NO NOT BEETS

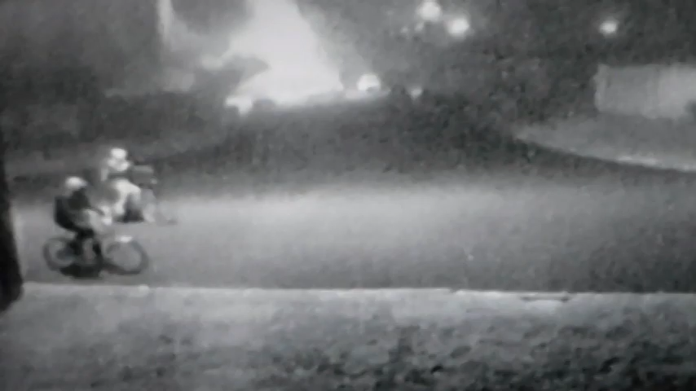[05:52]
We got a pair of them riding down the street. Oh, it's a little foggy out.